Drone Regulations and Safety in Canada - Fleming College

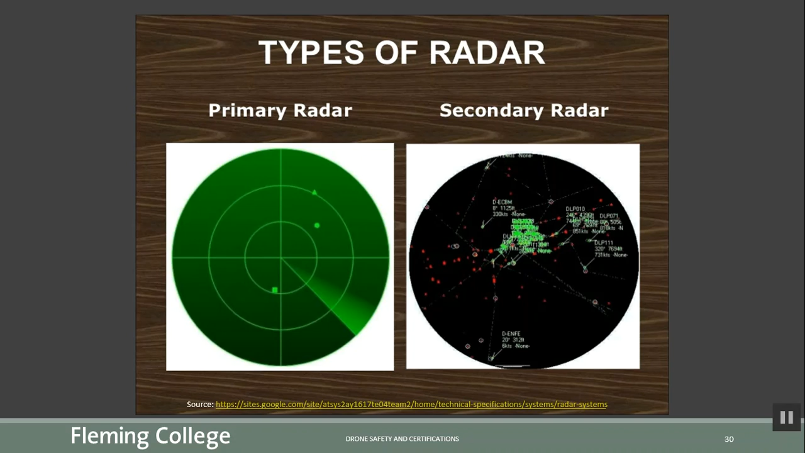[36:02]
the digital information that's superimposed over top about every single blip on the screen. So secondary radar is much more comprehensive more advanced but neither of these will really pick up a drone. Now before we swap over and show you that this is what the secondary radar coming into an approach path of an airport looks like and you can see these little green squares are actually representative of airplanes and the flight controller or air traffic control here
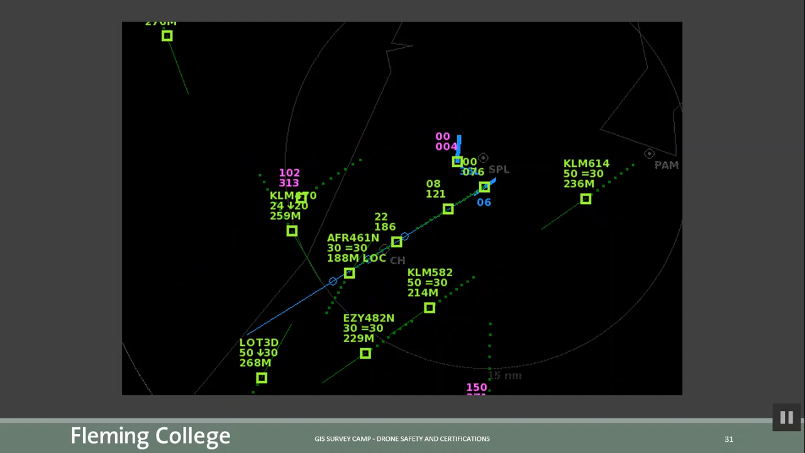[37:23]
like a caution saying hey this airplane and that airplane may come too close to one another if they continue on the path they're on so this allows the controller to make directions of each individual aircraft to avoid those conflicts if two airplanes were going to collide i believe this shows up as a red line and therefore the uh the air traffic controller can give immediate directions to avoid that collision so this is what a normal screen would look like to an aircraft